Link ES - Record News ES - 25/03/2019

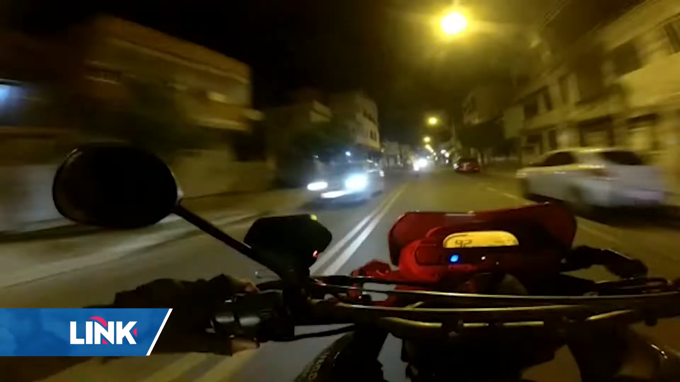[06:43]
Foi aí que começou uma perseguição pelas vias da cidade.
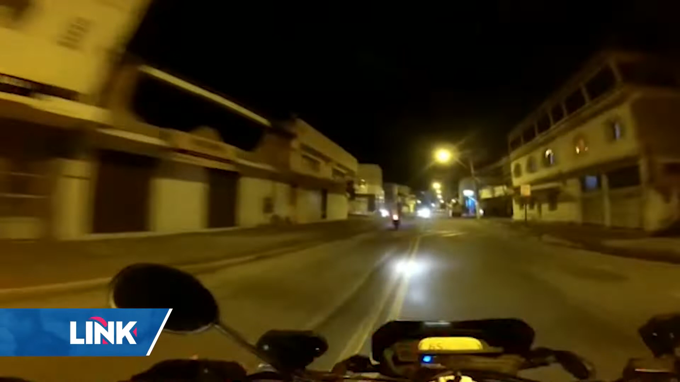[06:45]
Enquanto tentava fugir, ele furou alguns sinais vermelhos.